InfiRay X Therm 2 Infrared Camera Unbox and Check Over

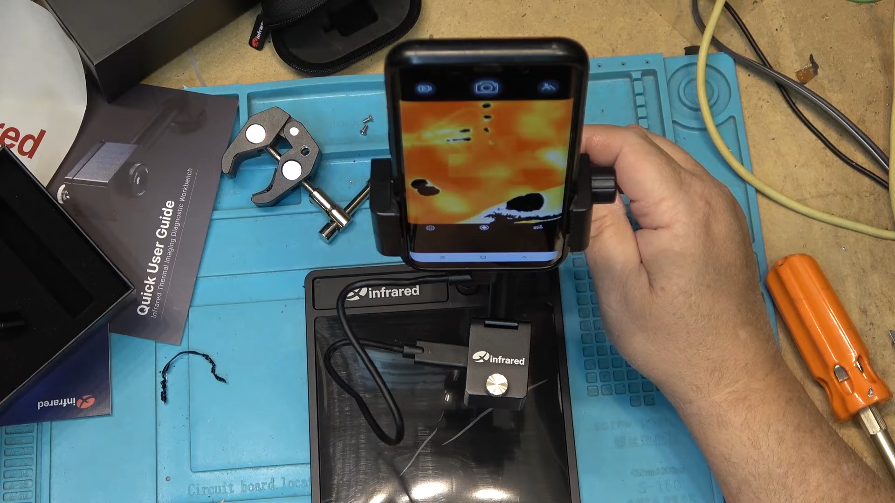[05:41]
and then we can adjust the camera for what we're going to be looking at and adjust our focus and let's see here temperature what can I select on here I can select different things I believe
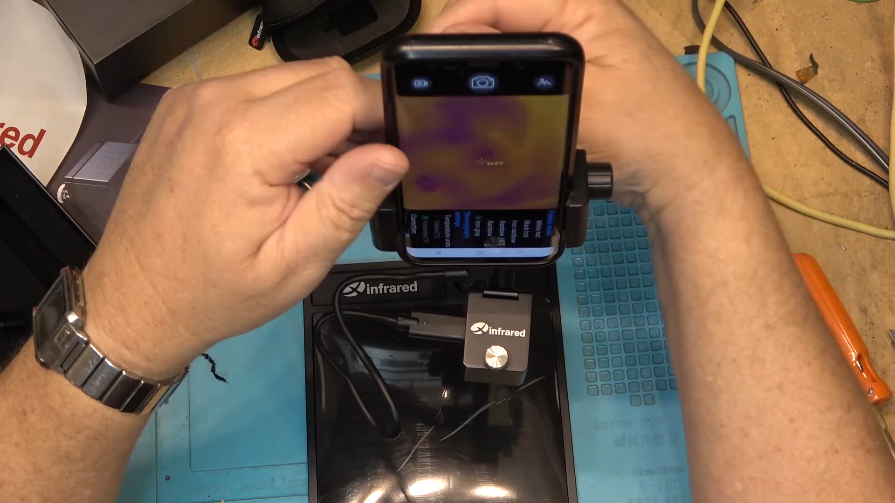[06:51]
so you can select your different readings here on the display I'll just tip the phone up a bit so you guys can see it a little easier so this is obviously an inspection
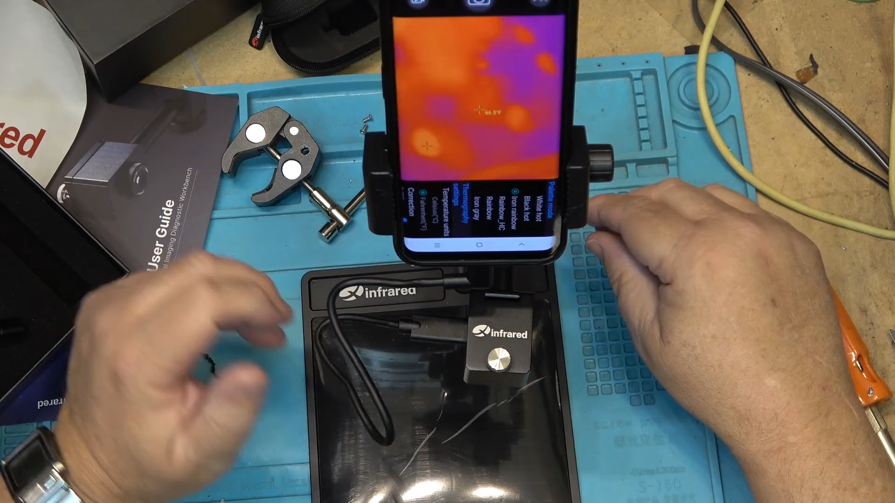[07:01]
camera so you're inspecting circuit boards for flaws and I guess you can also turn you can turn this sideways this way as well there we go so that I can there now I'm seeing what the camera sees you see now I'm seeing the same orientation so you orient orient it that way that's good it's a nice little stand so that you can use your phone as a display and you're not having to hold it I like that that's a good idea and then we can adjust the
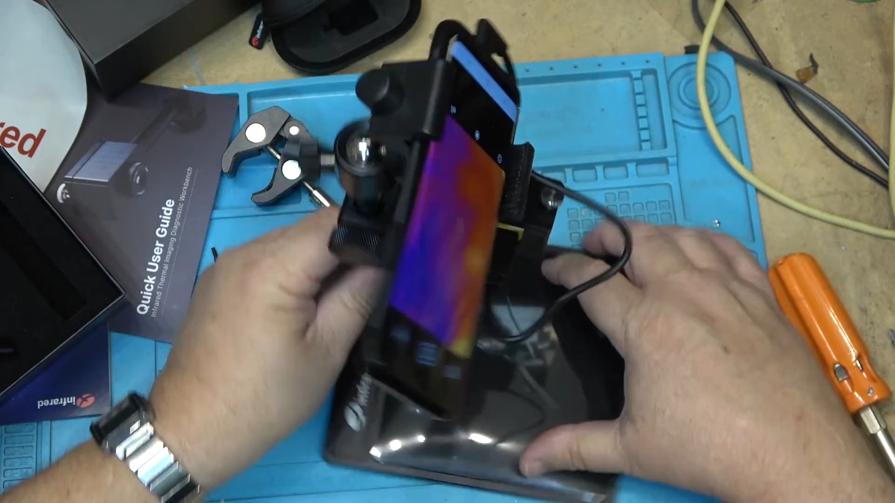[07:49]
then I can adjust the camera up or down to what I'm going to be inspecting and I can also adjust the camera in and out
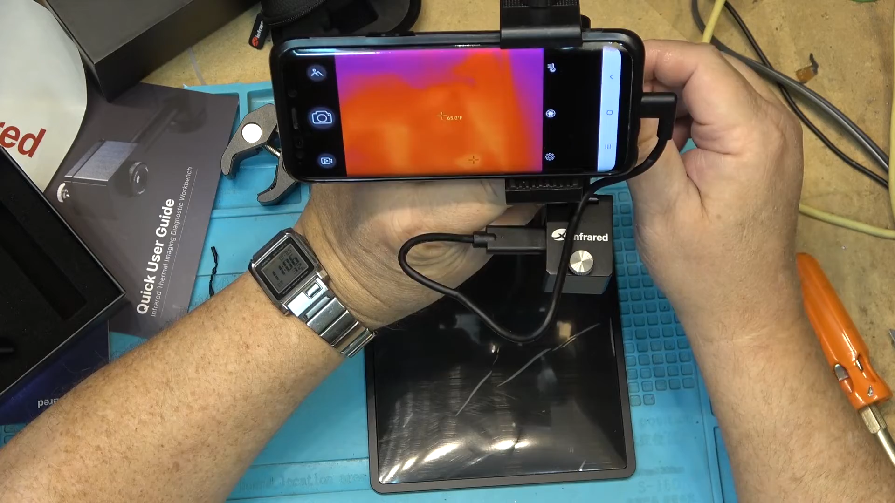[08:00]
let me go and find something that we'll do an inspection I'll go get something and open it up and we'll put it under here and watch it heating up so this is a I got a blu-ray player here when
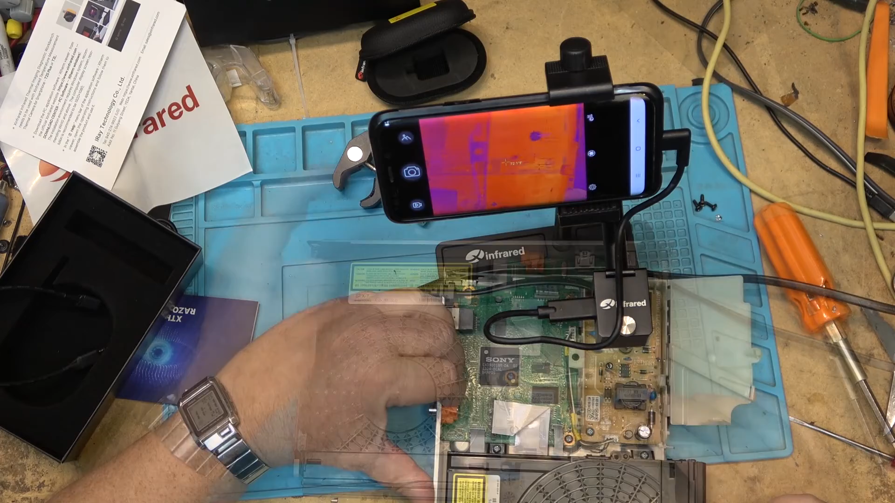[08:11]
I apply power to this we would expect to see things start to heat up in pretty quick order I would think so let's apply power and watch what happens ok it has got power and we can see the chip here is already getting hot because power has been applied if I take off the power if I take off the power it will cool back down
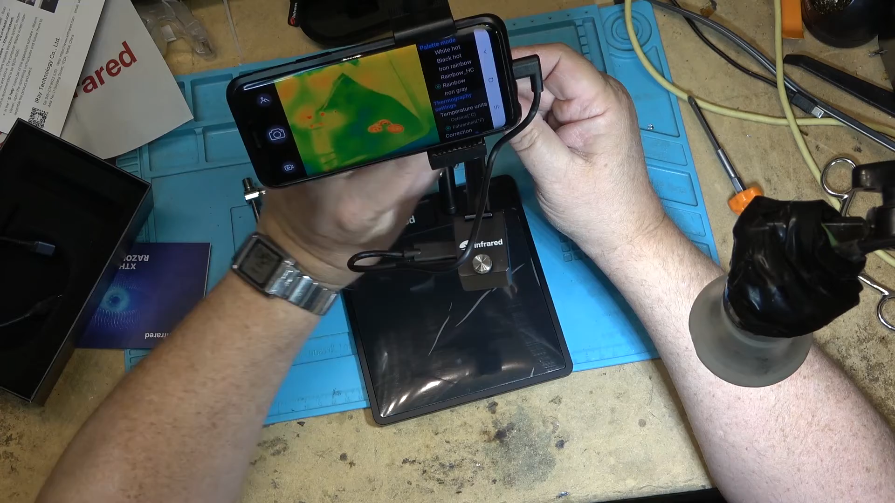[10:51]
because you can adjust it whichever way you want right but I think it's probably supposed to go it's probably supposed to go this way just because it centers the camera more over the workplace and of course to tilt the camera one way or the other you would just loosen off the screw there if you wanted to use it for inspecting things other than what was on here you can do that as well again by just turning it around
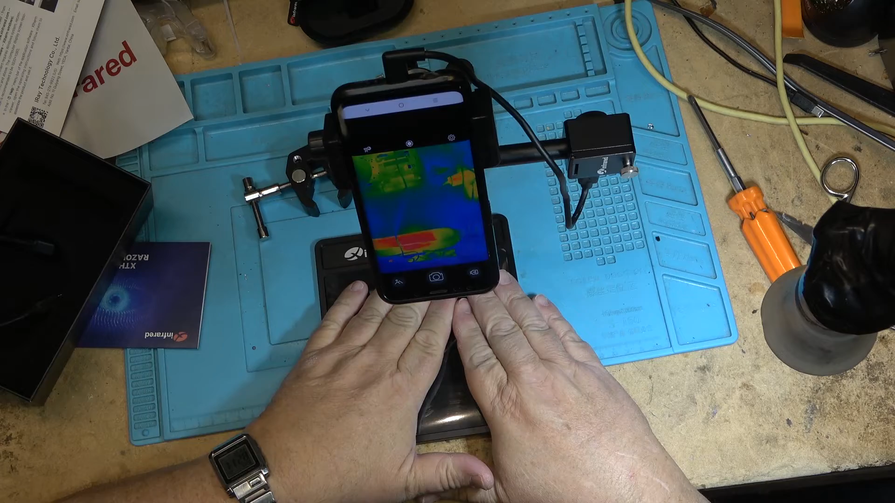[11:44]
work table if you're wanting to inspect something else you could set it up in this configuration
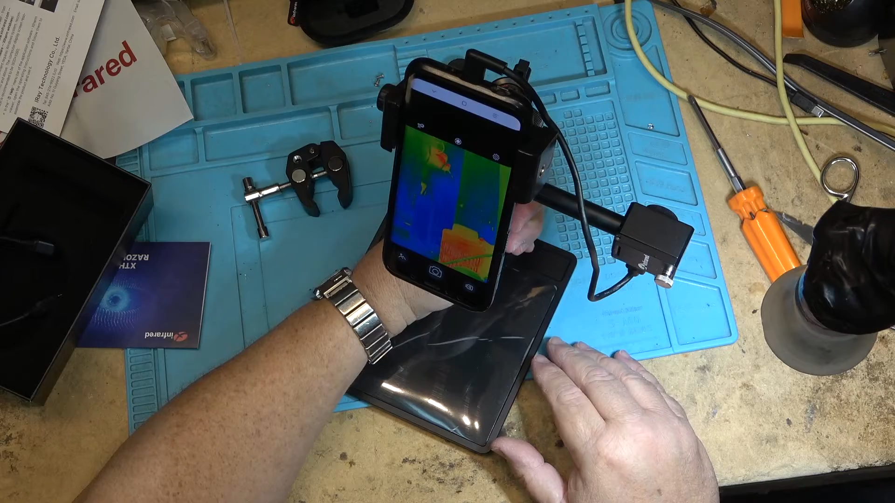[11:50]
and now you've got a bench mounted camera on literally like a little tripod now this is one that I could actually use in this configuration because if I'm working on something that I need to monitor I can set it up and by adjusting the whoops, where is this screw here by adjusting the lock screws I can set this up to monitor something that might be getting warm like a transformer or a component
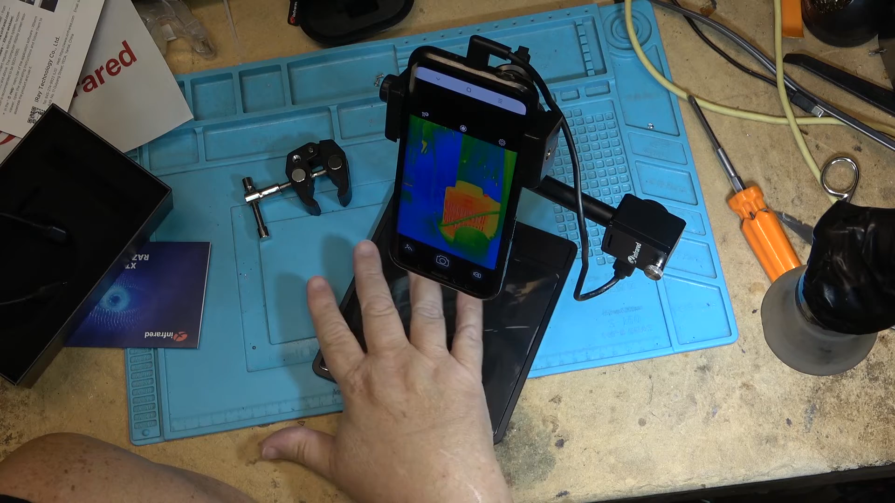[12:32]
so in this aspect, in this setup I think this is a very useful way to set it up like this as opposed to just having to look at something that's flat because this is good for inspecting circuit boards and components but if you're working on a television or something that you needed to monitor if something is getting hot or a piece of equipment that's running that is larger or further away than this you could set this up set it up on your bench and just use it to monitor for example, if I turn on my soldering iron which as you can see is cold if I reach back here and turn on my soldering iron we will see it start to get hot right away and there it goes